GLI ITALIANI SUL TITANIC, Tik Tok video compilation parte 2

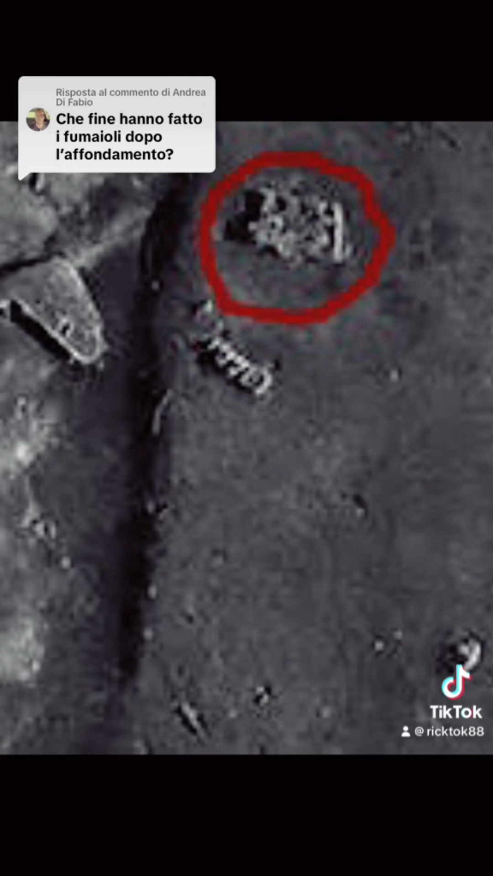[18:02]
Questo è quello che rimane del fumaiolo. Nella prima foto in alto infatti vediamo che la struttura principale è stata completamente mangiata dai batteri.